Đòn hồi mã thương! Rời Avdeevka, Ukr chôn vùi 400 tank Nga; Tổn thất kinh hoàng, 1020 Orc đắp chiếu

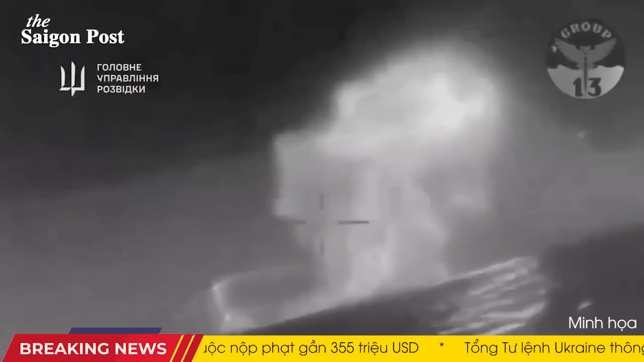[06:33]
Tuy nhiên, lực lượng vũ trang cùng với Bộ Quốc phòng Ukraine sau đó nhanh chóng đã tung video chứng cứ ghi lại cảnh đánh chìm tàu đổ bộ cỡ lớn Sisa Kunikov của Nga. Theo phía Ukraine, không thủy thủ nào trên tàu đổ bộ Nga có thể sống sót sau vụ tấn công. Các nguồn tin Nga sau đó tuyên bố rằng, tư lệnh hạm đội biển đen, đô đốc Viktor Sokolov đã bị cách chức và nguyên nhân được cho là vì để mất tàu đổ bộ Sisa Kunikov.